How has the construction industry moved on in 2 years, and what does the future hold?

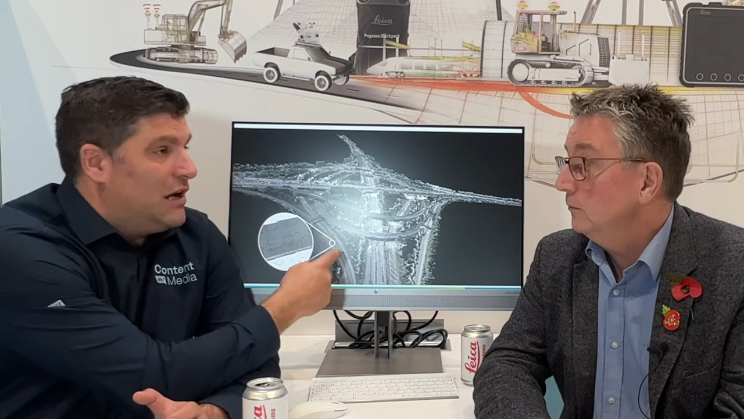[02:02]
We see a model here, mobile mapping, done in three hours instead of 30 days, traditionally, by surveying techniques. Where do you think that we're going, though?